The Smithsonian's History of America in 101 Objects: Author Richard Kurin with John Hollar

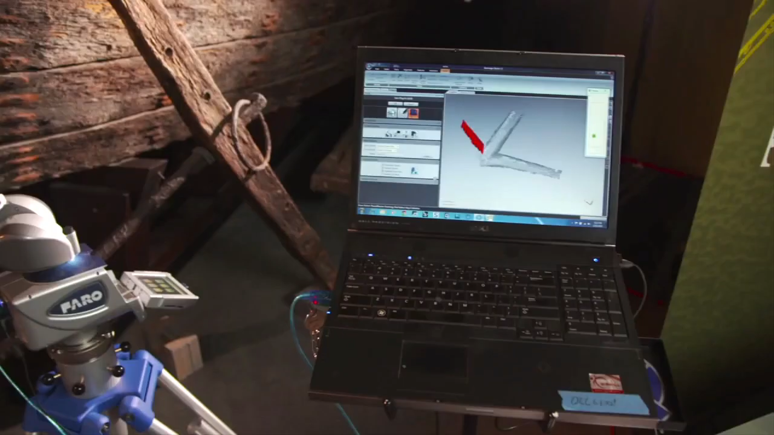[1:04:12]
The laser arm scanner has some very accurate encoders in each joint.
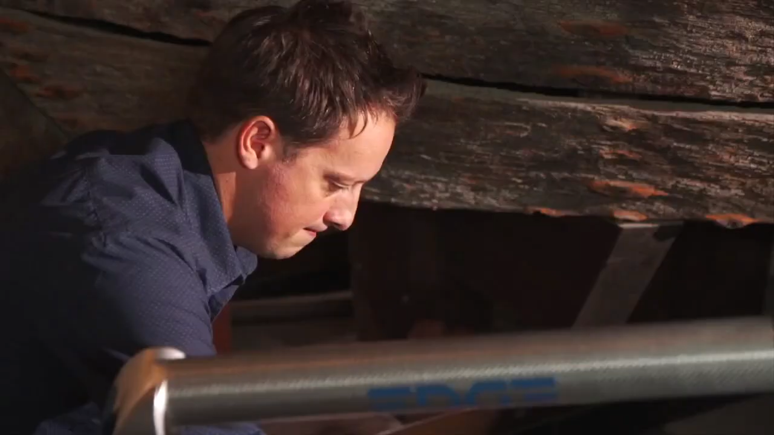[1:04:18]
And those encoders can tell the computer the exact
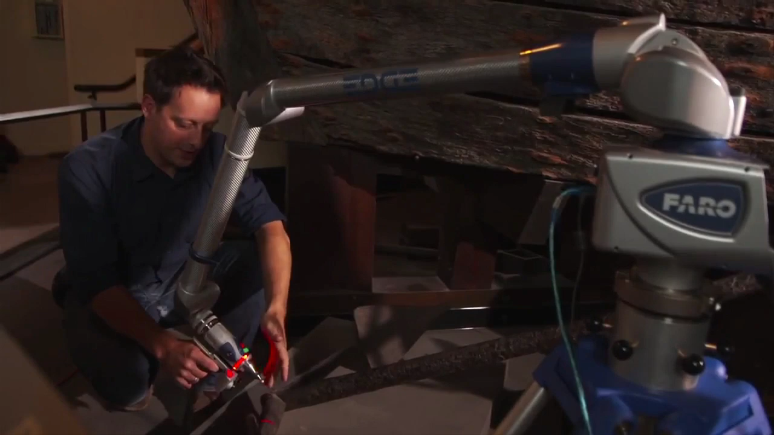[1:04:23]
position of this laser beam in real time. So as we're scanning, we could see that bit of data popping up on screen.
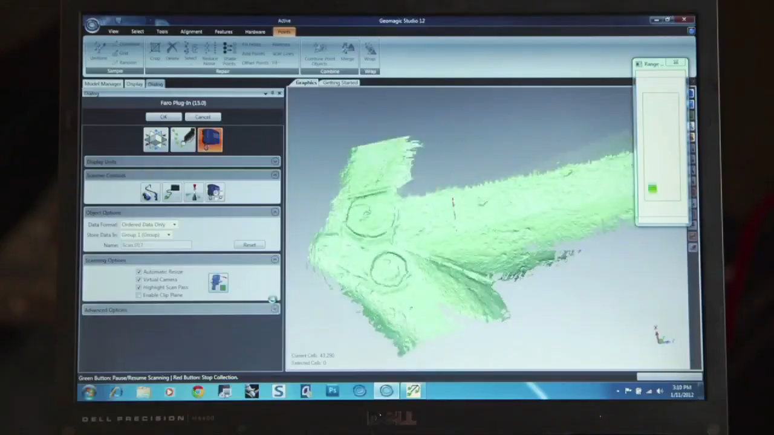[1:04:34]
So we could see exactly what we've captured and what we haven't.